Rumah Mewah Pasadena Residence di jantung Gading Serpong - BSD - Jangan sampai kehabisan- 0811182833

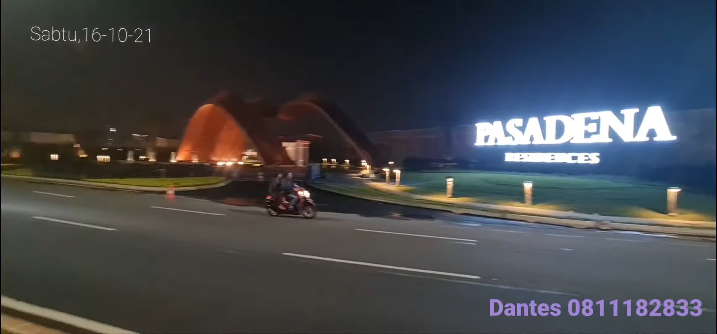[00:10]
Lokasinya persis di seberang dari Summarecon Symphonia. Dan ini adalah arah menuju ke BSD Ion Mall.
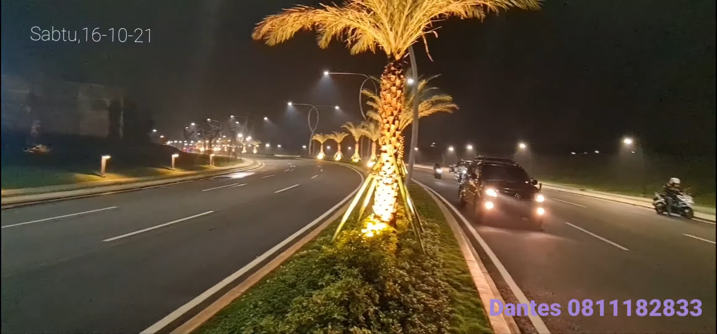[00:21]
Jadi benar-benar lokasinya di jantung kota BSD dan Gading Serpong. Dapatkan penawaran terbaik dari Pasadena Residence. Silakan hubungin Indomora Property. Terima kasih.